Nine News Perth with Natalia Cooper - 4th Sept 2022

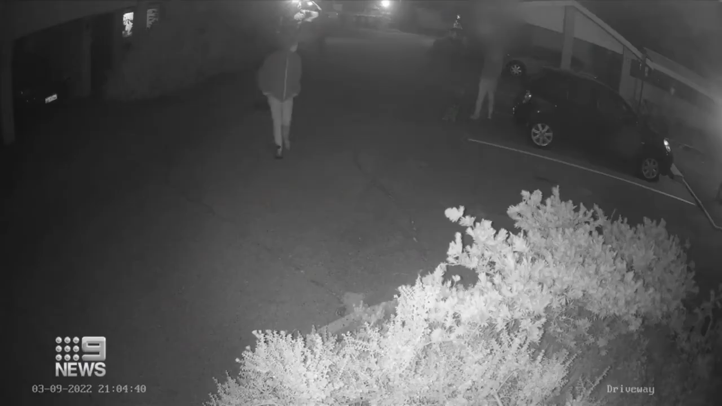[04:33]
A man and elderly woman are barricaded inside a mainland's apartment as two 17-year-old boys allegedly tried to smash their way in.
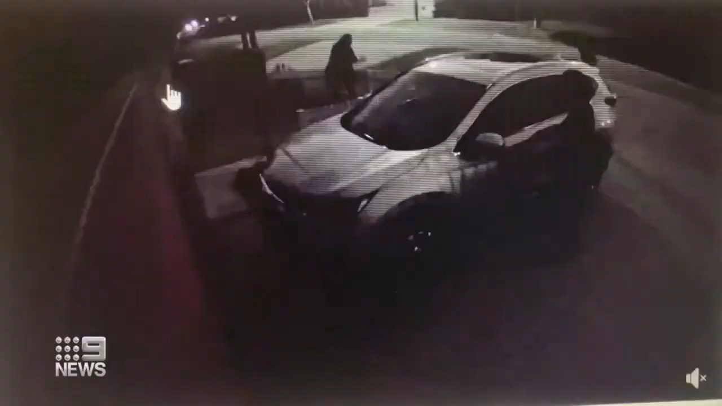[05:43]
Just an hour earlier, CCTV captures the trio on Kirkham Hill Terrace. The owner of this home forced to watch his security feed in horror from Port Hedland until the accused would-be thieves were spooked, running to a block of units where they tried to get into cars and a home.